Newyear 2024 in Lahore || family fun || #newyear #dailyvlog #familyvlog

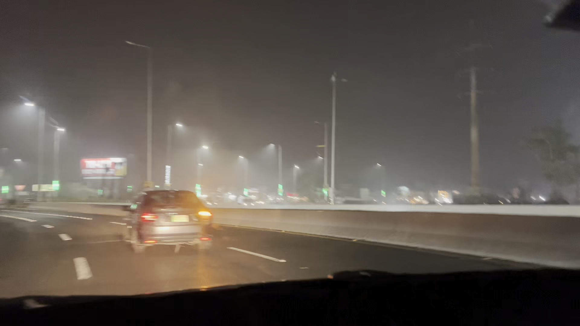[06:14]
आ गया है जी डीएचए राया, और तकरीबन आ ही गया मेरे ख्याल में।
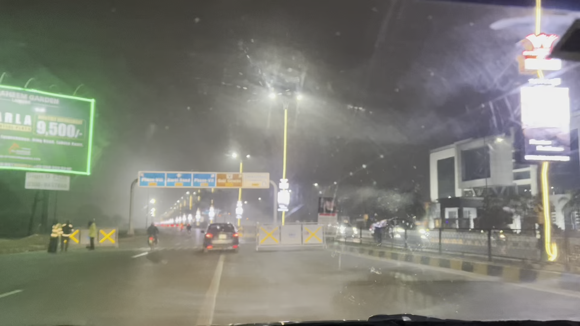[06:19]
ये हम एंटर हो गए हैं डीएचए,
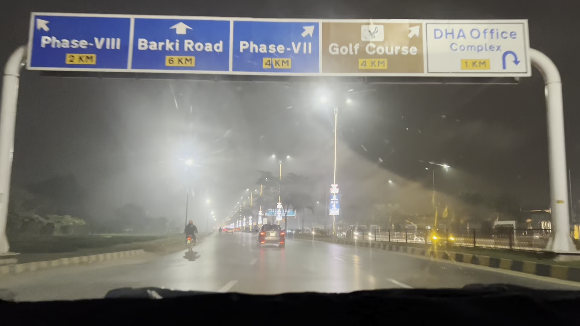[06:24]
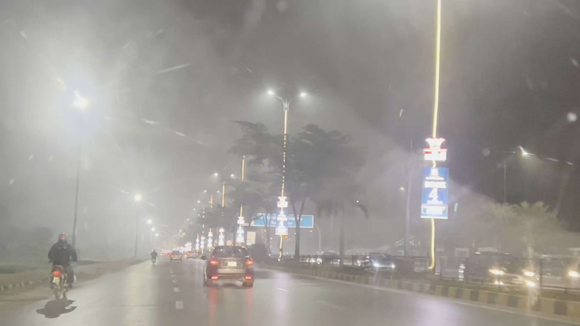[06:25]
नीट और क्लीन है, आप देखें शीशे की तरह चमक रही है रोड्स,
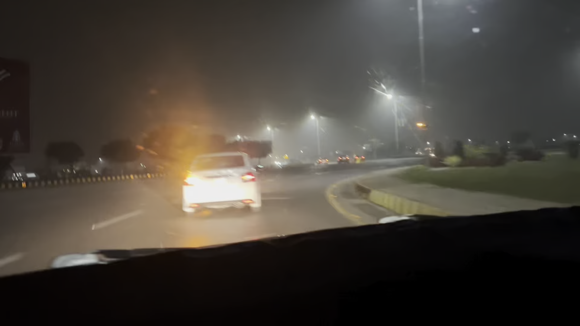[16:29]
ये जा रहे हैं शोएब, ये आगे वाली गाड़ी में, शहजाद भाई पीछे हैं और ये लोग लगा रहे लड़के सारे रेस।